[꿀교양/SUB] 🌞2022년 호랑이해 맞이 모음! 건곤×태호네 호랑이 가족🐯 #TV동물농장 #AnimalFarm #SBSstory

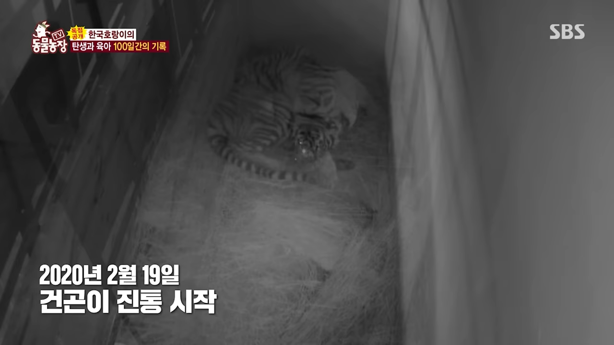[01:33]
긴장된 마음으로 10시간 넘게 지켜보던 그때 어? 나온다. 드디어 첫 새끼의 머리가 보이는데. 와. 하지만 미처 탯줄을 잘라내지 못한 녀석. 아이고. 아 초산이라 모든 게 서툰 건곤이는 어떻게든 새끼와 탯줄을 분리해보려 애쓰지만 아유 이 마음처럼 되질 않는 모양이다. 어떻게 저거 누가 들어갈 수도 없고 도와줄 수도 없고. 그렇다고 사람이 함부로 나서서 도와줄 수도 없고 행여나 새끼가 잘못되진 않을까 불안하기만 할 때
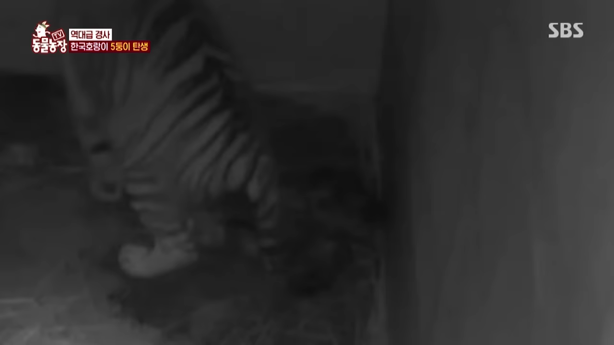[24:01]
아유 네 번째 새끼를 세상 밖으로 내보냈다. 아휴 그리고 마침내 다섯째까지. 오랜 시간 이어진 건곤이의 출산은 애썼을까?